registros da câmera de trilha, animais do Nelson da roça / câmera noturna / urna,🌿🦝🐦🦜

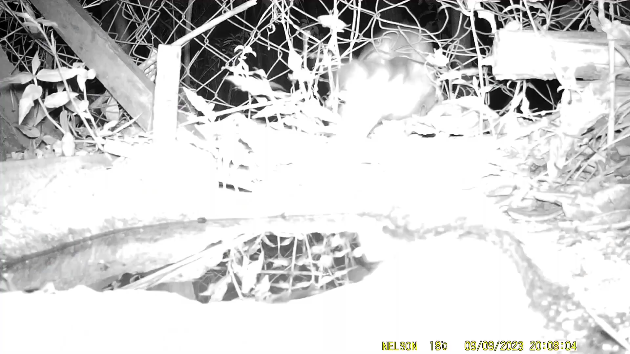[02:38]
Vi esse vulto, mas não consegui identificar que bicho é esse. Pareceu um quati. É isso aí, se gostou do vídeo já curte e segue o neto.